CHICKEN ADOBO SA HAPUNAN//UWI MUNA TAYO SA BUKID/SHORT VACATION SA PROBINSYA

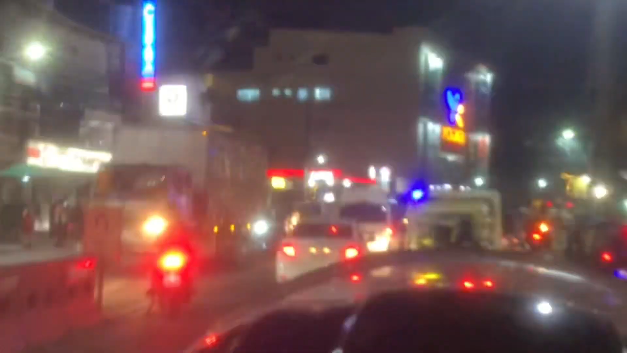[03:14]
So nandito na po tayo sa Naga. So nandito na po kami sa Naga guys.
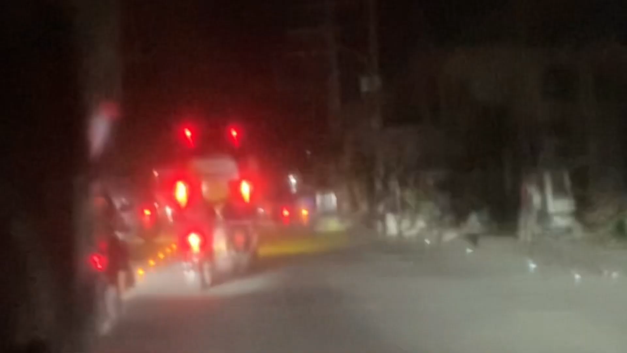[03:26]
So ayan, on the way na po tayo sa Badian.
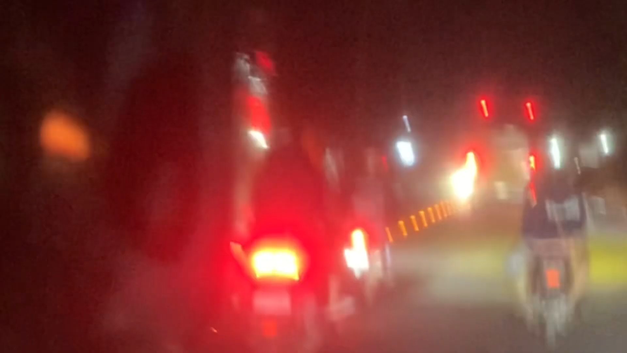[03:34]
Siguro mga maabot mi dito guys, mga 10 siguro or 9.